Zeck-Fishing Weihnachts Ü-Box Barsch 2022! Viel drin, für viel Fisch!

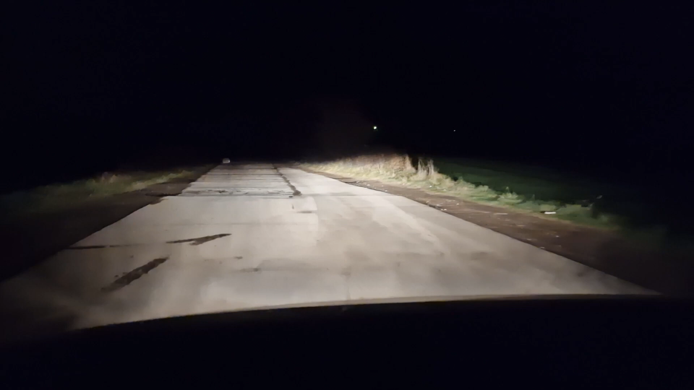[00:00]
Auf der Linnstraße. Oh, da steht was. Achtung. Da steht was. Ganz verdächtig. Jetzt gucken wir uns mal an, was da draußen steht.